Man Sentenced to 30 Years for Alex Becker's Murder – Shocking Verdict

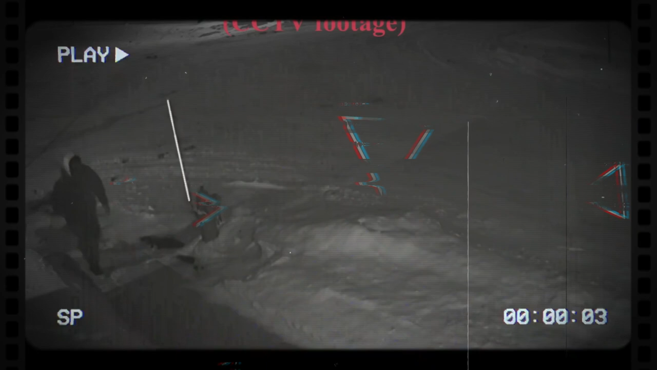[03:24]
to the ground clutching his chest as the assailant fled the scene and disappeared into the darkness it was a local who first heard the gunshot living in an apartment near the alley